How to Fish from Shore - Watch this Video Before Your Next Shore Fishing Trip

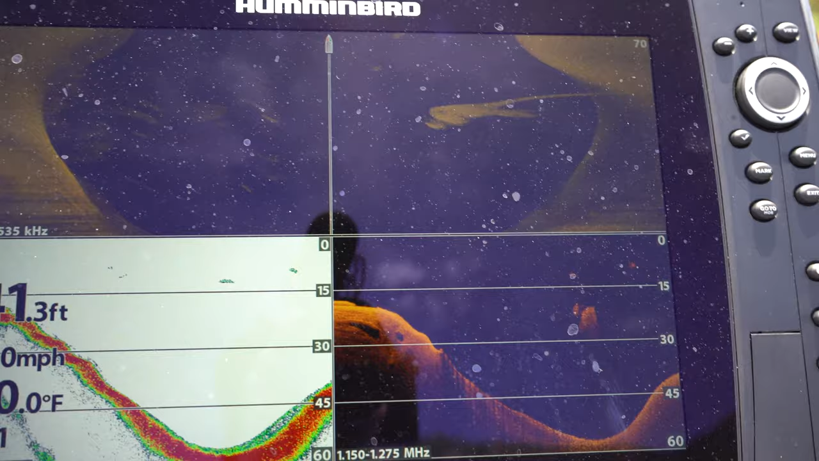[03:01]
And here in a second, I'm gonna get us positioned and shallow enough so that way you can see all these rock piles as we go over the top of this point.
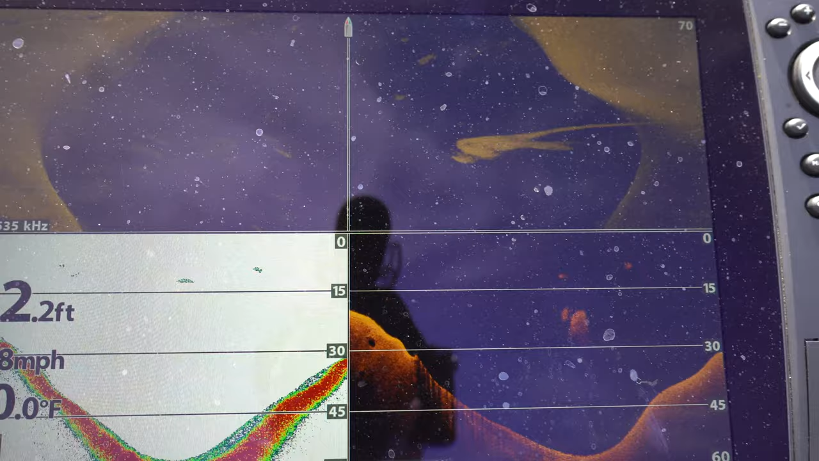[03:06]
And on the side imaging and on the down imaging, you should be able to see this stuff pretty clearly.
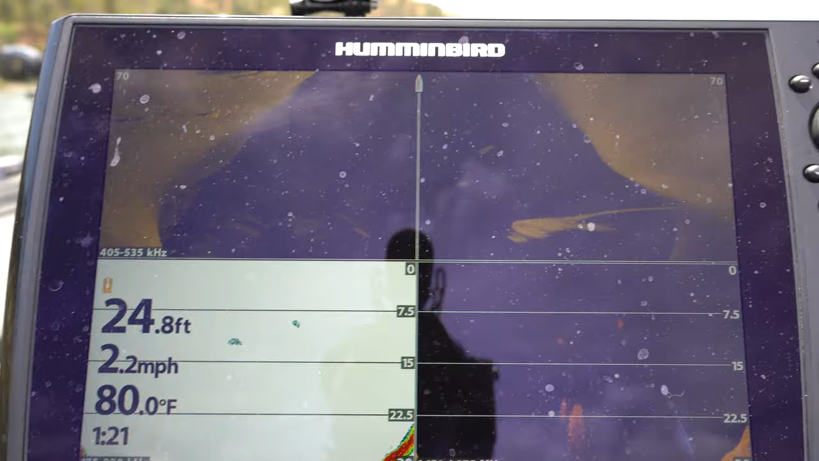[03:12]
On screen: depth 24.8 ft, water 80.0°F, speed 2.2 mph
So let's get going.
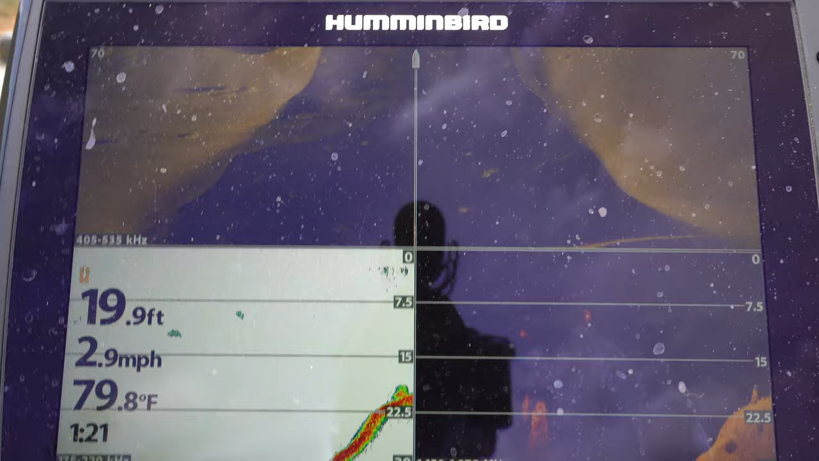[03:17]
On screen: depth 19.9 ft, water 79.8°F, speed 2.9 mph
Yeah, up in the top left corner, right up here,
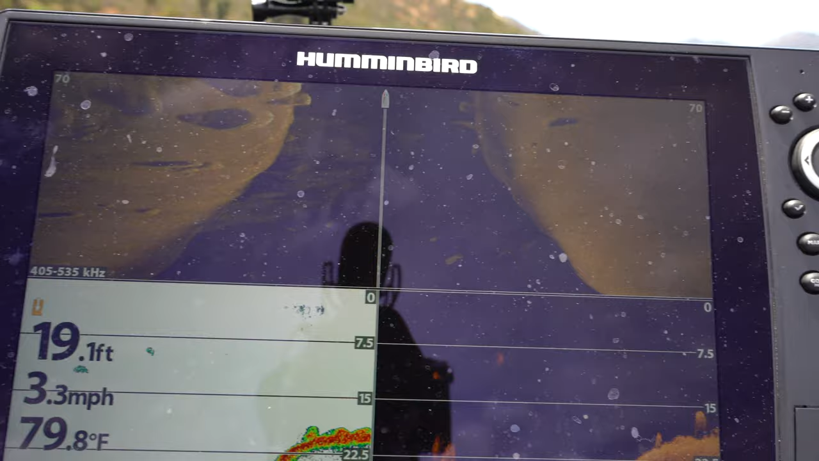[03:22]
On screen: depth 19.1 ft, water 79.8°F, speed 3.3 mph
you're gonna start to see some of those rock piles, and you're gonna see a bunch of them down there.
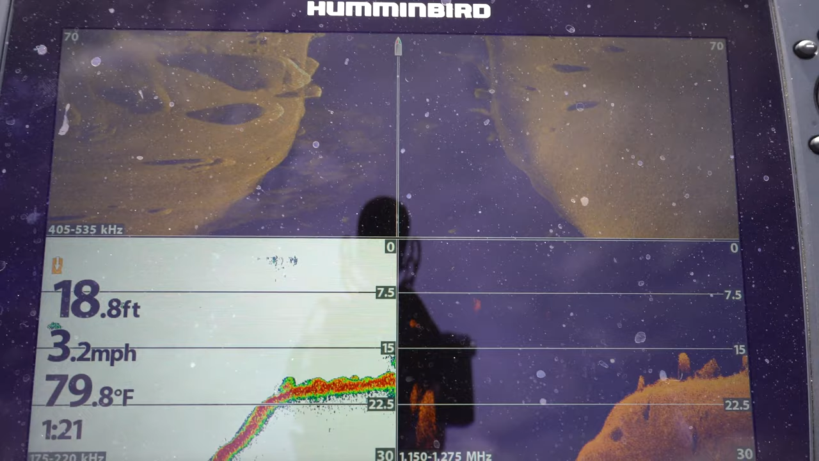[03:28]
On screen: depth 18.8 ft, water 79.8°F, speed 3.2 mph
And you can see as I'm coming up over the point, so it's getting shallower, and all those shadows and everything that you see, those are all rocks down there.
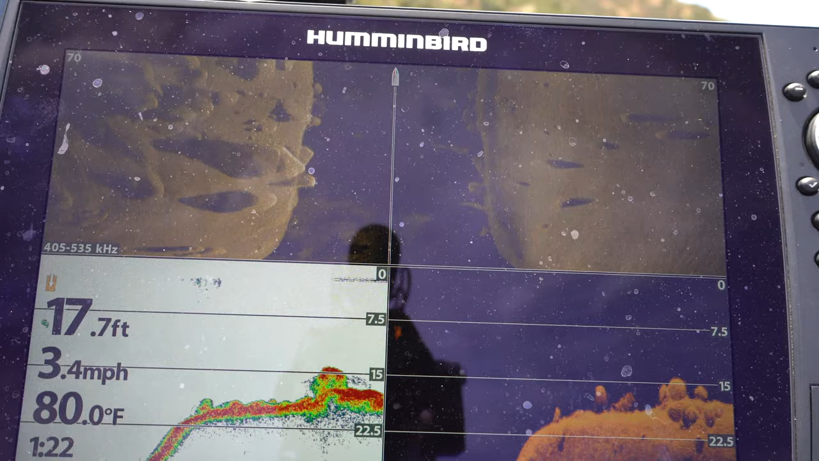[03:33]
On screen: depth 17.7 ft, water 80.0°F, speed 3.4 mph
There's bait and everything down right here, and then there's all those rocks that you could be fishing from the bank.
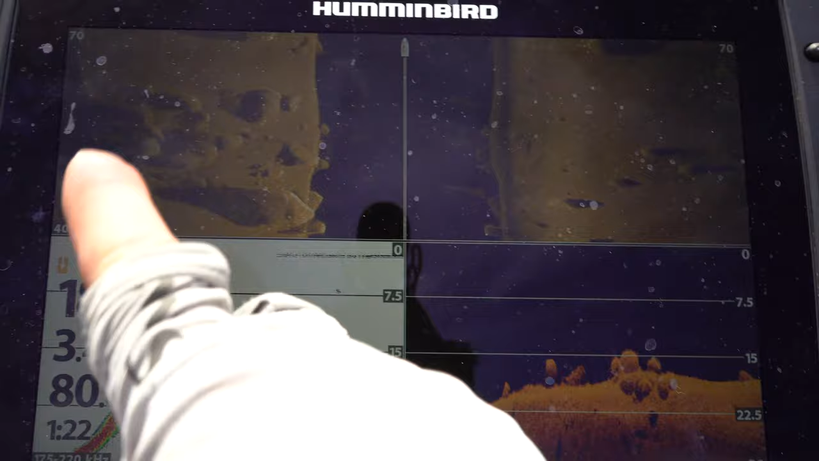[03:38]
And as we come around this point, there's more,
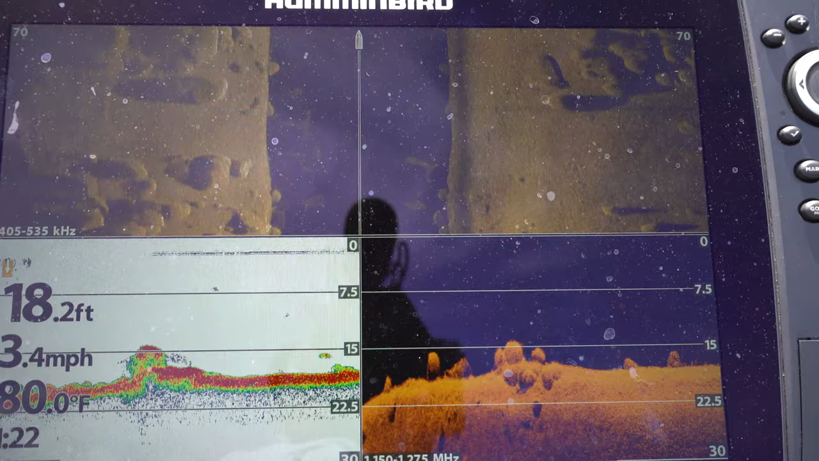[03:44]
On screen: depth 18.2 ft
and there's some more bait down there, and more rocks.
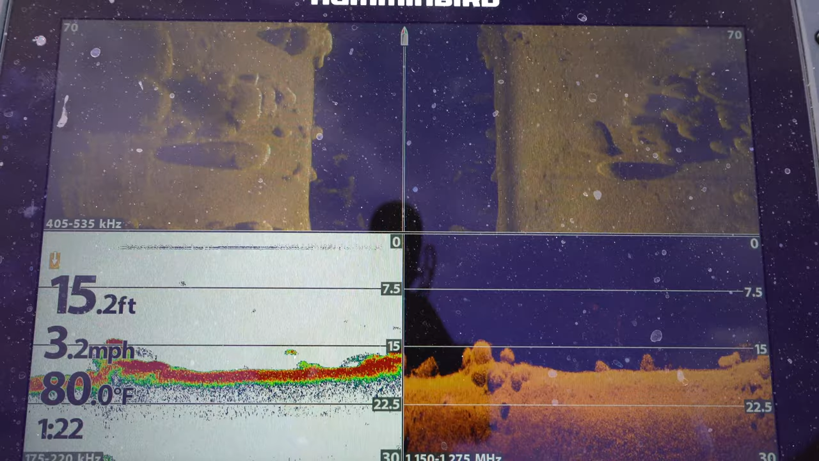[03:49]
On screen: depth 15.2 ft, water 80.0°F, speed 3.2 mph
So those are all things that you have access to from the bank, and it's just finding high percentage areas that
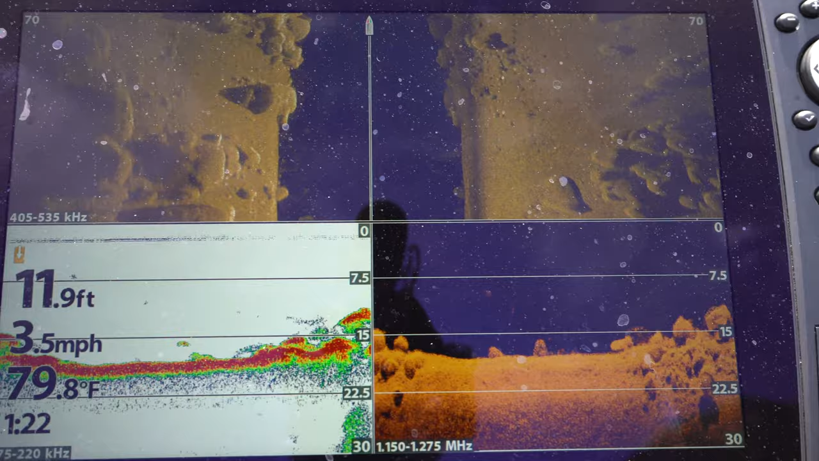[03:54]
On screen: depth 11.9 ft, water 79.8°F, speed 3.5 mph
hold fish year round, and points are definitely one of them.
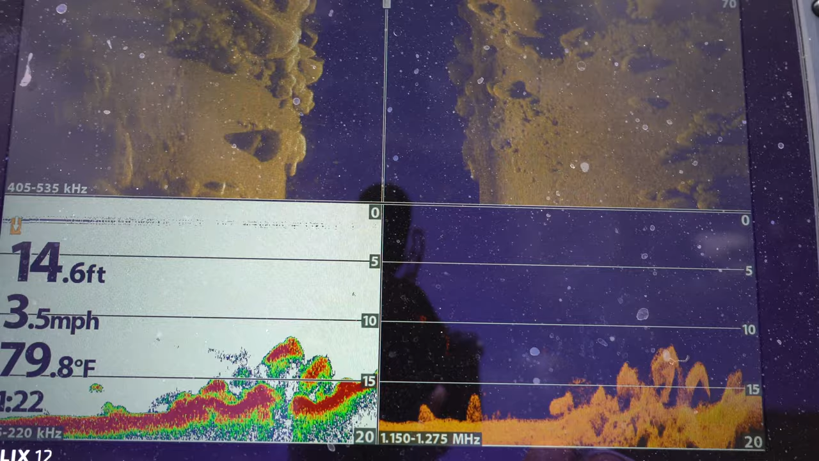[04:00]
On screen: depth 14.6 ft, water 79.8°F, speed 3.5 mph
So see right here, we got all kinds of rock and bait. Here's the side imaging. I went right over the top of it.
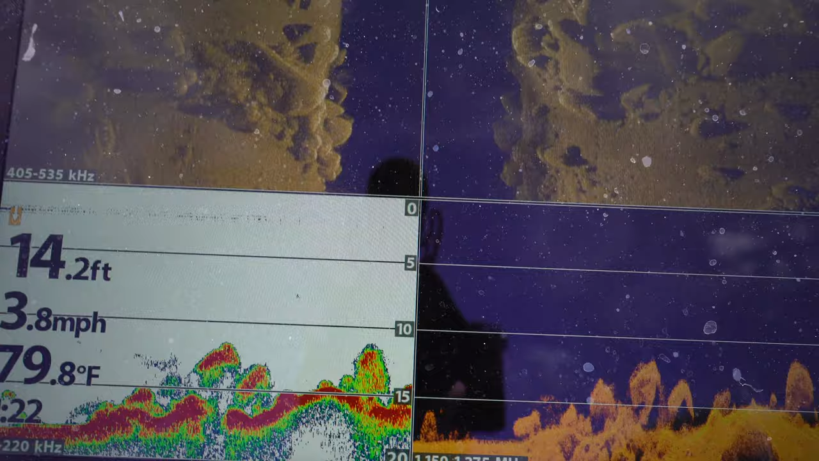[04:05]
On screen: depth 14.2 ft, water 79.8°F, speed 3.8 mph
There's a ton of fish down there right now. So another type of structure that you can definitely pay attention to when you're fishing from the bank,